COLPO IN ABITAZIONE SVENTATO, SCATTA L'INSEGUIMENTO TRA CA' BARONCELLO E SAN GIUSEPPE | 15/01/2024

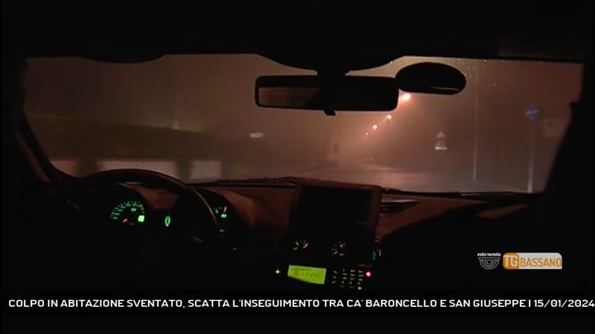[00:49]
Decidono di seguirla, ma vengono notati dal conducente dell'auto in fuga che prova a seminarli sfrecciando lungo le vie secondarie di San Giuseppe per poi fermarsi, dicevamo,